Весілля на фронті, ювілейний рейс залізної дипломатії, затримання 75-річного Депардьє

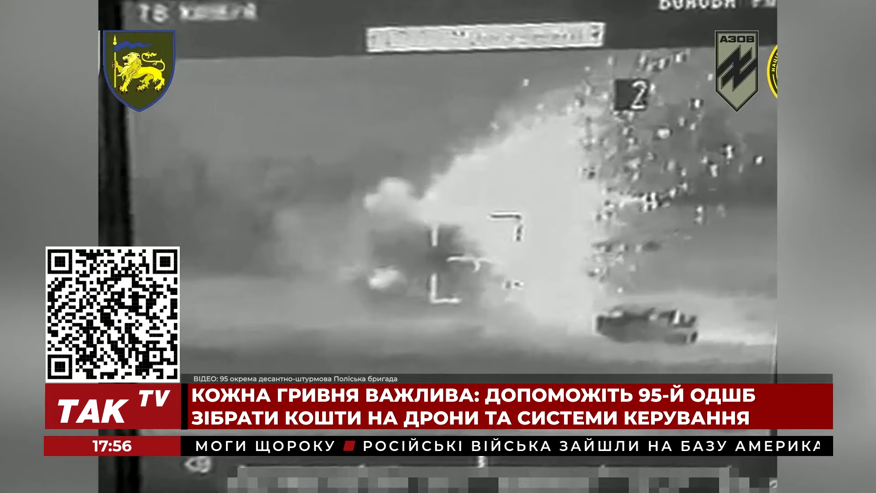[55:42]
ЗСУ звільнили село восени 22-го року. Тепер росіяни намагаються повернути контроль над населеним пунктом, постійно атакують його і не припиняють спроби оточити українські позиції поблизу. Битва, яку ви бачите на екрані, відбулася на початку квітня.